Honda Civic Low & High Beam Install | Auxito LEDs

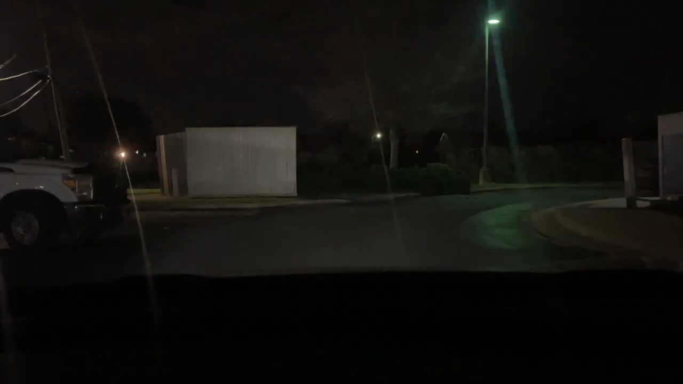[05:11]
so right now it's just a running lights kind of a little dark area just the running lights on so I'm gonna turn the low beams on